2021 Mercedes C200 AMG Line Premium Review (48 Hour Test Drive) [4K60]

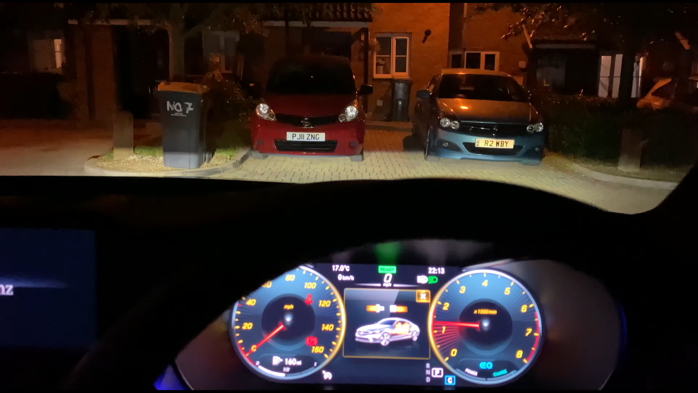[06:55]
The first thing I noticed when starting the car, after the cool light show, is how loud the engine is.
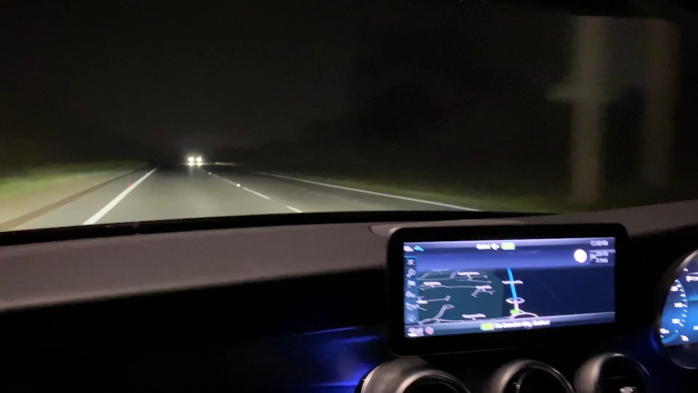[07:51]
Now, that's about half throttle. The engine is really, really loud, even at idle. When you first started off, I was surprised at how loud it was.
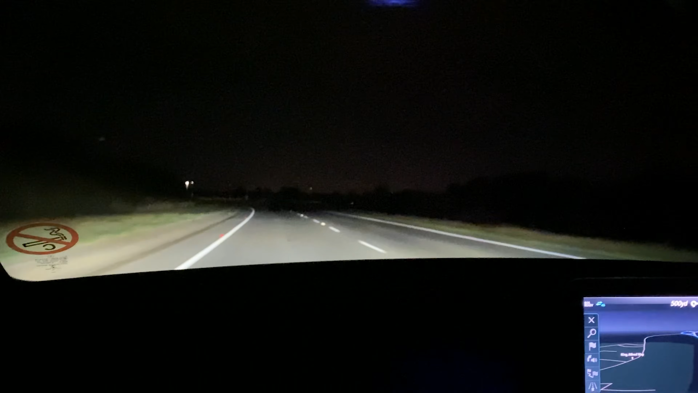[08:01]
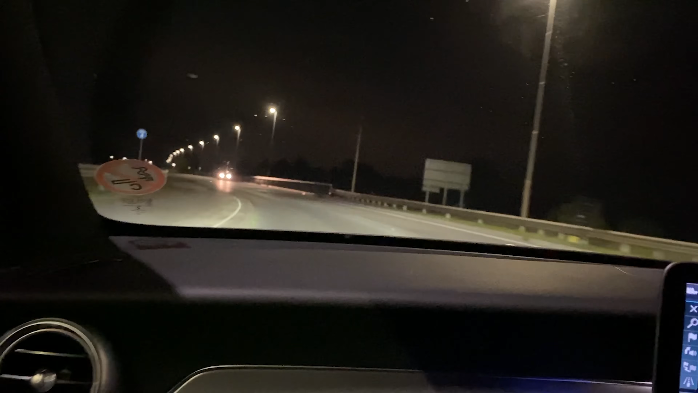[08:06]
The indicators are quite interesting, because I can't really hear them when I use them, so I'm not sure if I've indicated correctly.
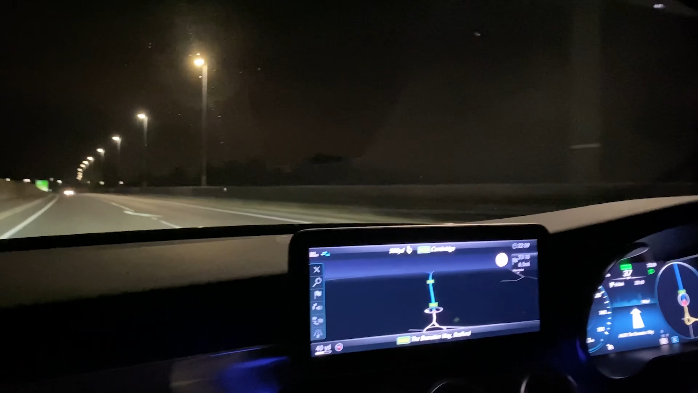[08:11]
Take a sec. I don't know if you can hear them, but the indicators are really quiet. There's something about it that makes me not want to drive this car fast. When I'm driving this car, I feel like doing under the speed limit. It's very strange. When I drive my own car, I just drive to the speed limit, and it's fine.